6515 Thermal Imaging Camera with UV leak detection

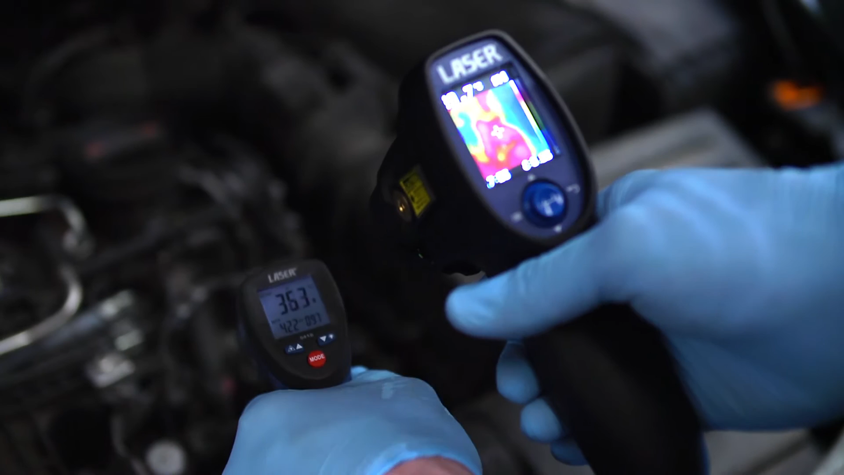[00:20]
It provides instant troubleshooting and lets you pinpoint the target area to get reliable readings. This versatile device has multiple applications.
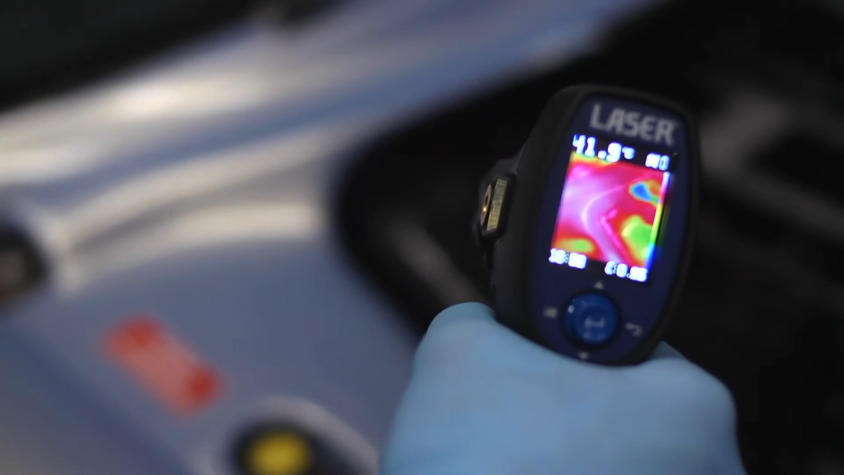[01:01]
On screen: spot 41.9°C
The screen image has a useful outline function that lets you target specific components.
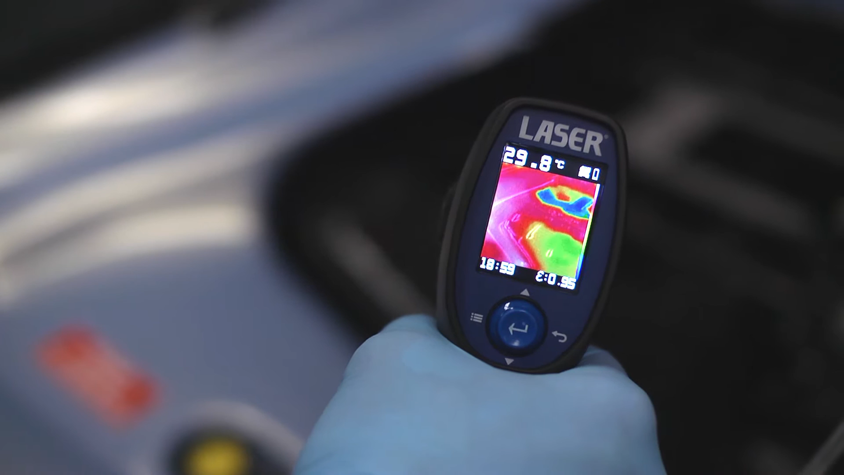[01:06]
On screen: spot 29.8°C
This V8 engine is misfiring, so the next step is to check the temperature of the exhausts.
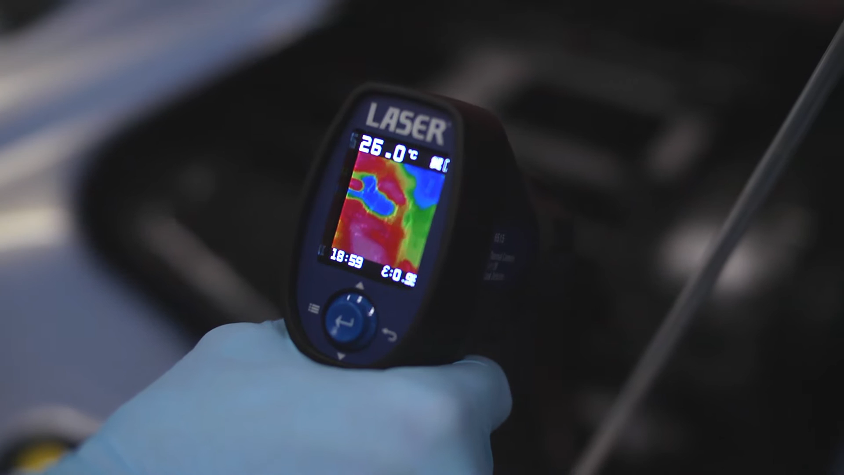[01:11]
On screen: spot 26.0°C
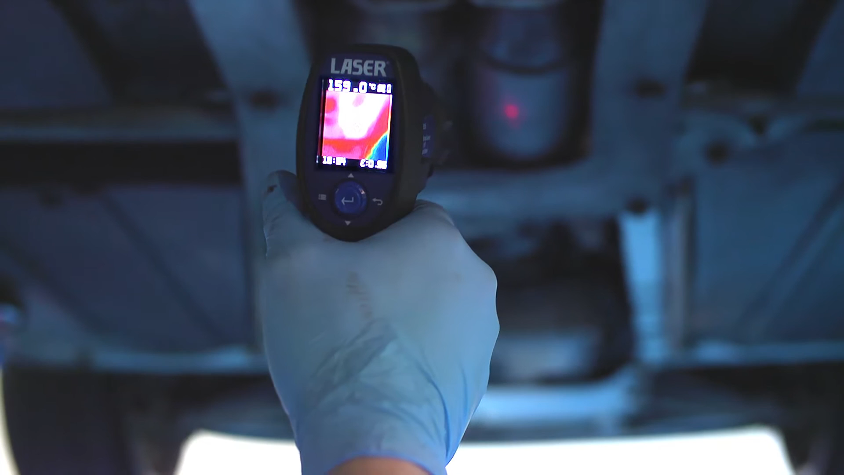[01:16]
Looking at the exhaust components, we can see that one side of the catalytic converter is obviously cooler.
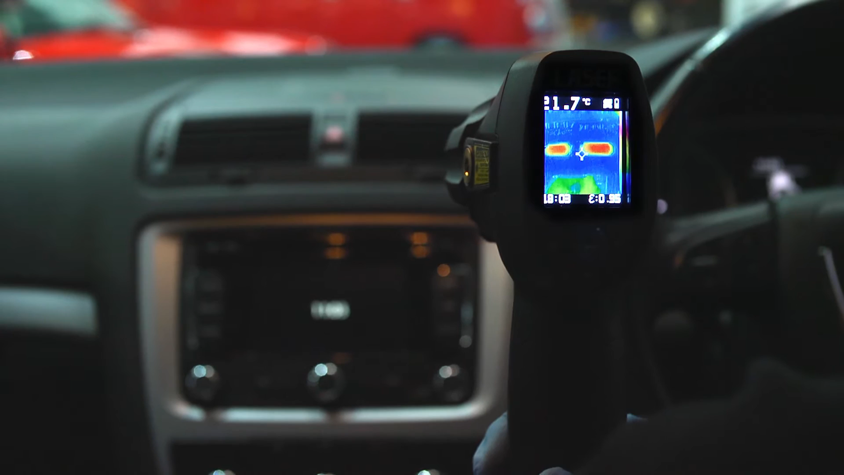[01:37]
On screen: spot 21.7°C
See the air movement on screen.